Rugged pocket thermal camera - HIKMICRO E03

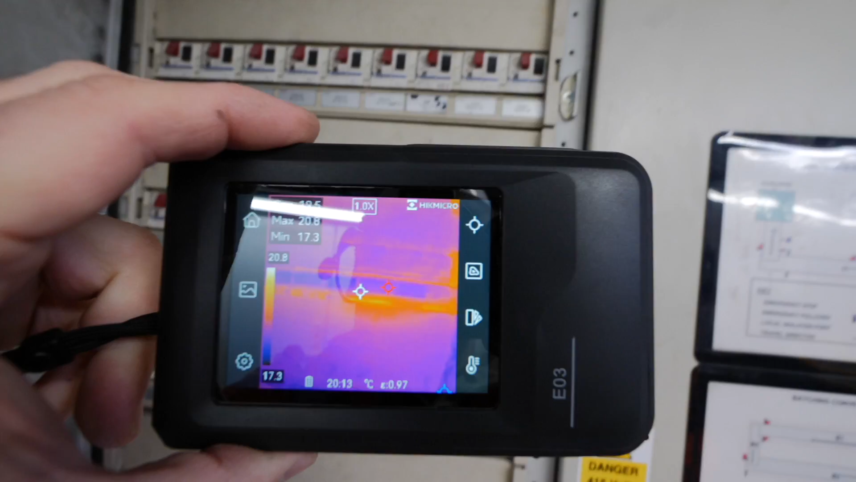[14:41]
On screen: max 20.8°C, min 17.3°C, scale top 20.8°C, scale bottom 17.3°C
But what you can do is you can use the camera to check over the MCBs just to make sure none are overloaded and showing any hot spots.
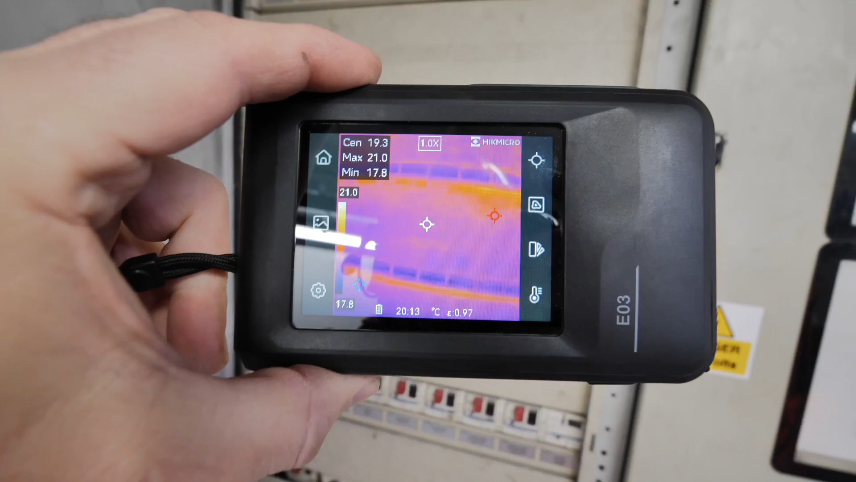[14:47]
On screen: spot 19.3°C, max 21.0°C, min 17.8°C, scale top 21.0°C, scale bottom 17.8°C
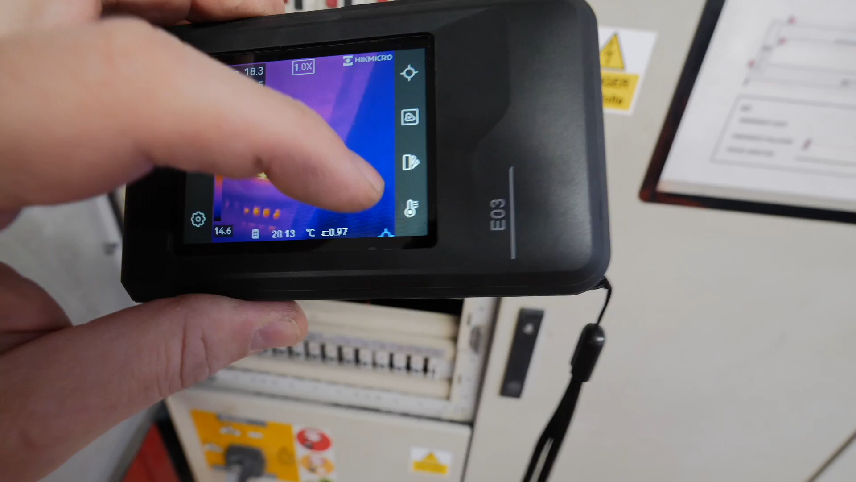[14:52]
What we can do is if we see any areas of interest it's a bit hard to do with one hand.
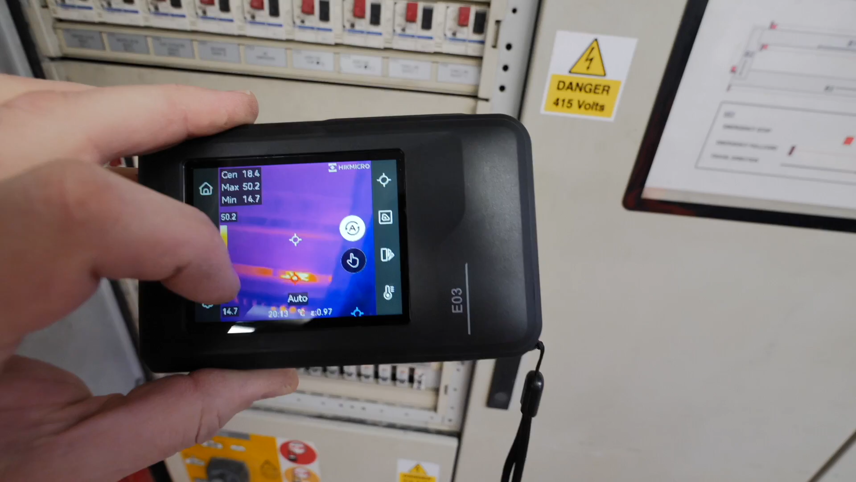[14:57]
If we press the temperature button if I press that manual then if I just press with my finger
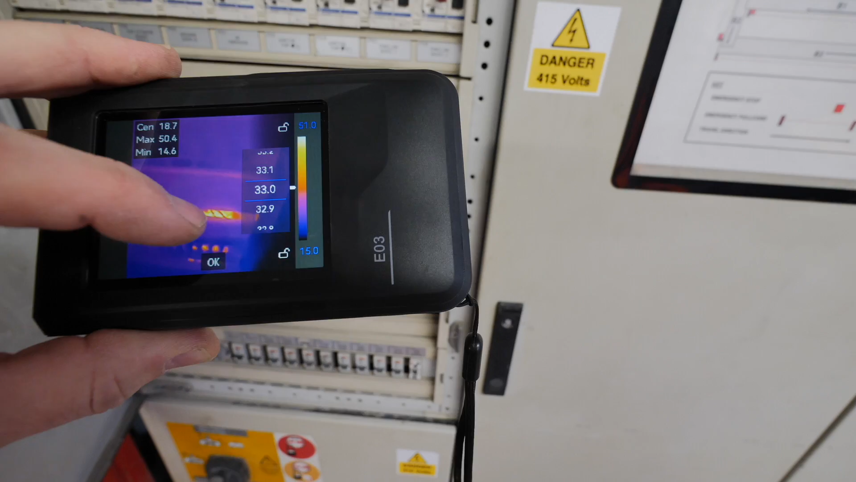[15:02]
that area of interest down there then that'll highlight specifically that
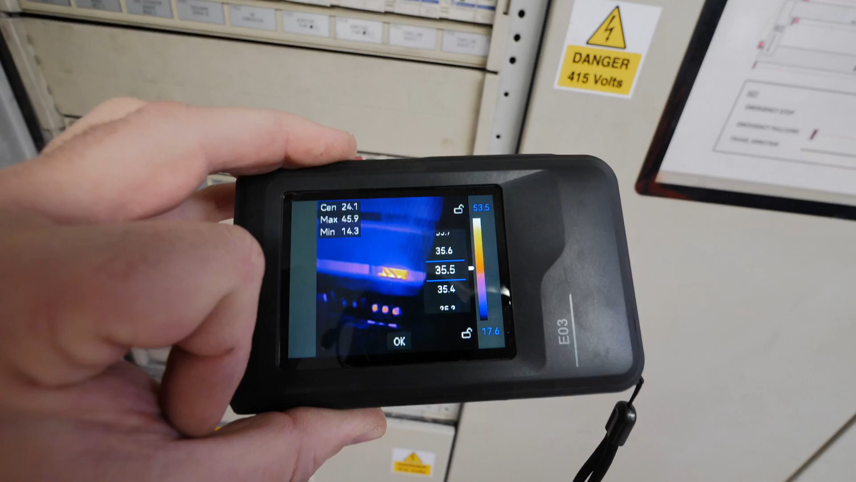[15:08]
area of interest there so we can see it properly and in more detail.